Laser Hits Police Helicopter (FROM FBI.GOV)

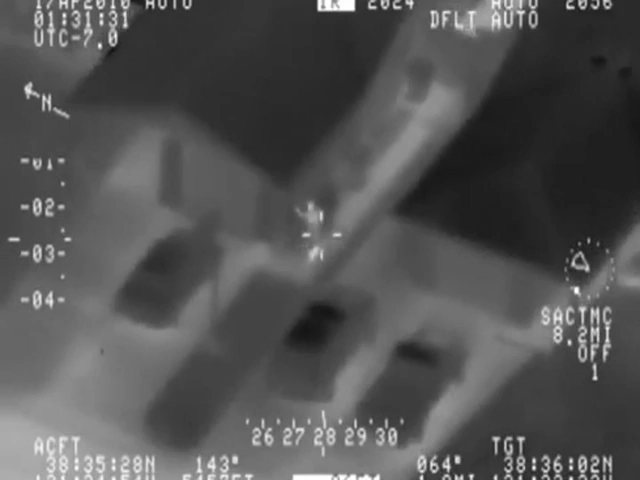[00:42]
SAC, it looks like right now one party's standing in his driveway.
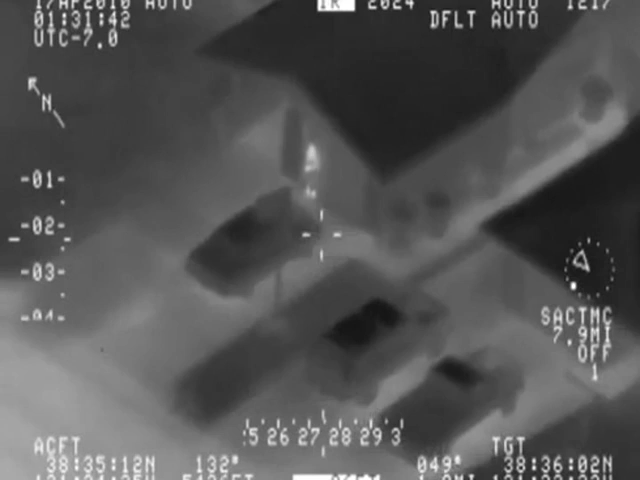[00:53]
Could be the response towards the basketball court.
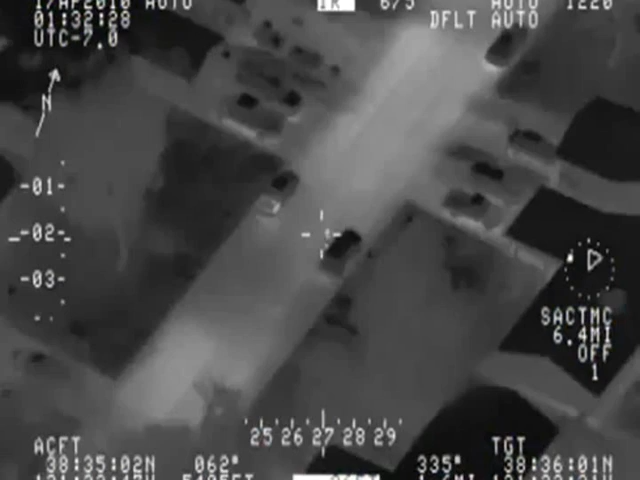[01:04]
On the left side of the street.
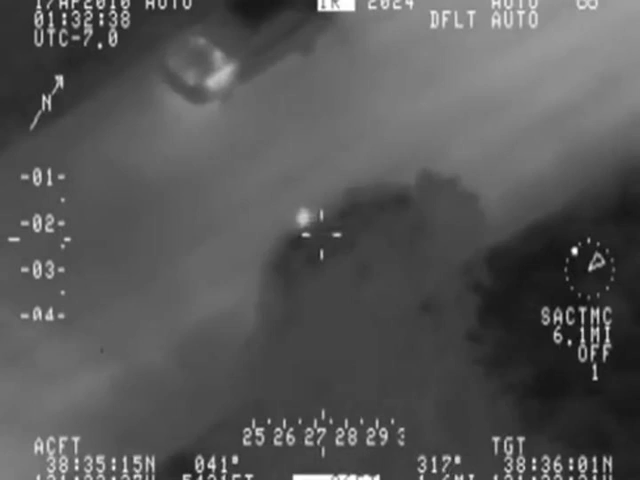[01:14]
Halfway down the block. We'll be at 98 with DSO.
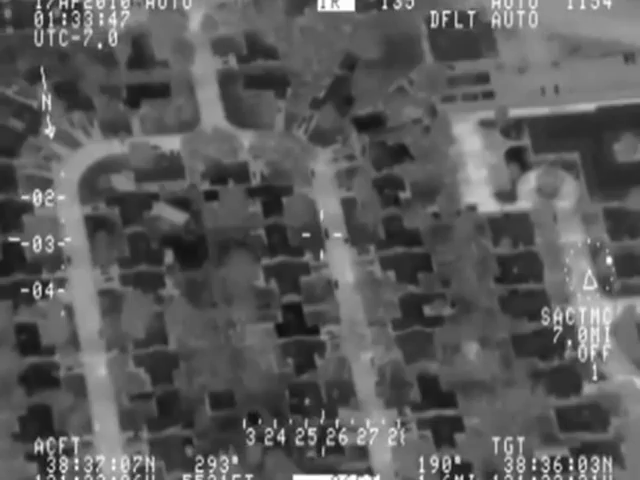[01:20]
SAC, this is on the air. 21, call. DSO. Air 21, is it west to how? Uh, just the street.
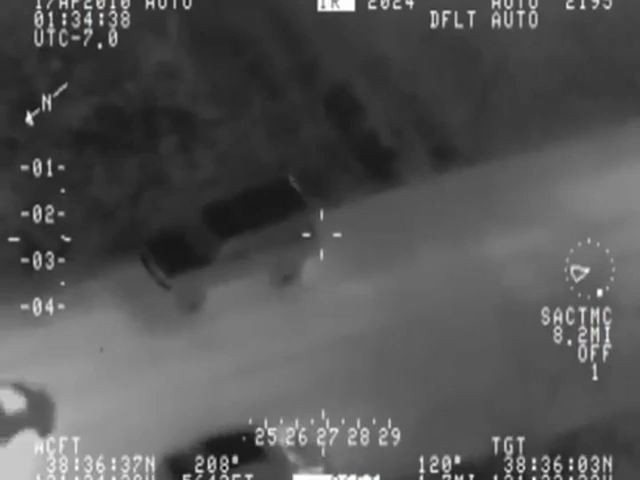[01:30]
We're stable here. Let's get some boys. If that was a unit, I just went by.
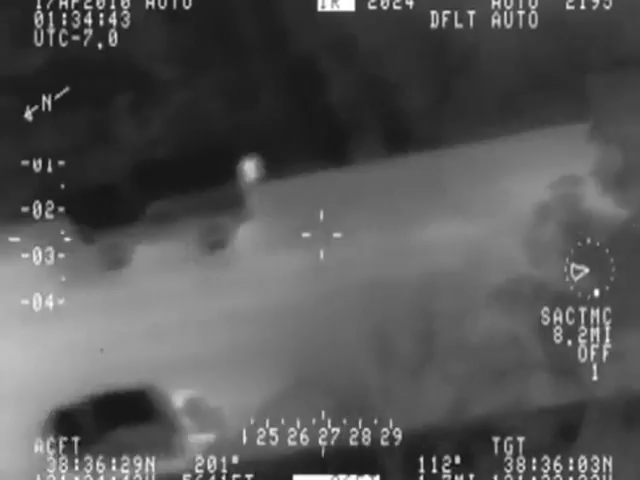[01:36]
I think that guy just stuck behind the truck.